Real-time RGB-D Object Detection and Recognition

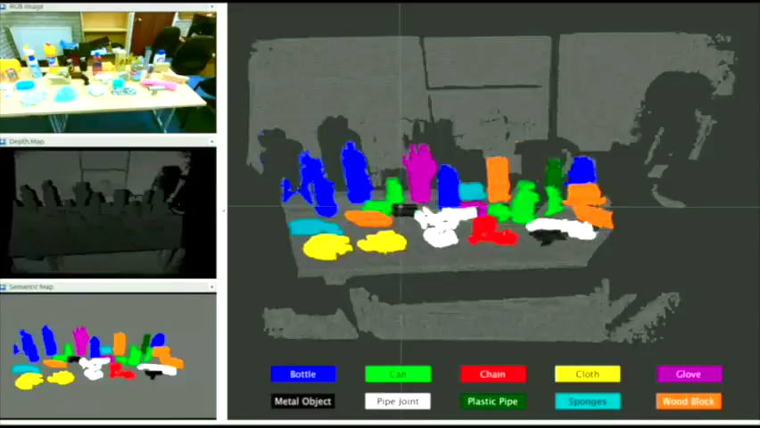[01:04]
The running time of our system is up to 5Hz.